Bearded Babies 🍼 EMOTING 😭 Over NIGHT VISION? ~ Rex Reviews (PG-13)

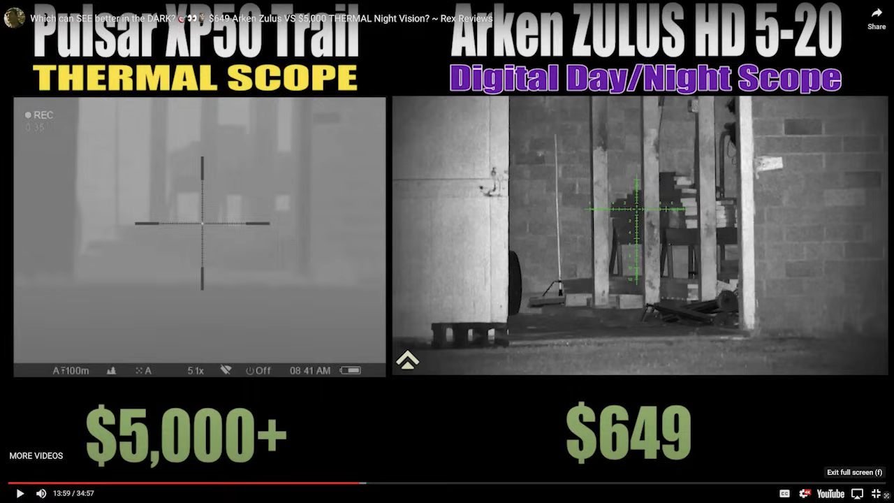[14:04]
because people are familiar with generally how well you can see with the PBS 14 whatever Gen 3 whatever the hell it was that I used.